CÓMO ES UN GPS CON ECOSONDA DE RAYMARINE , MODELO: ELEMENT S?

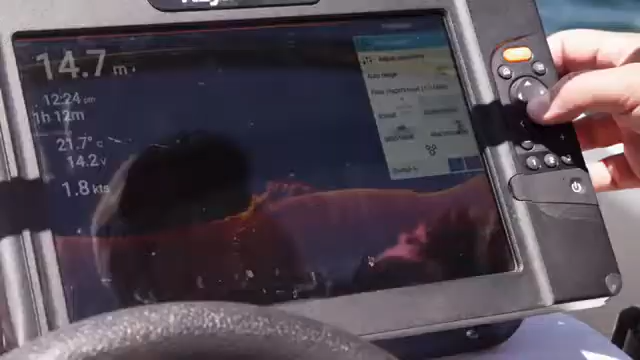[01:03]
On screen: depth 14.7 m, water 21.7°C, speed 1.8 kn
It also enables you to switch to 350 kilohertz for deeper water.
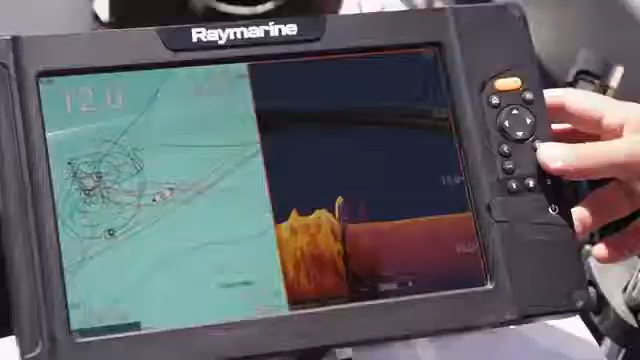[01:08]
It also runs down vision, side vision, real vision, and chirp sounder.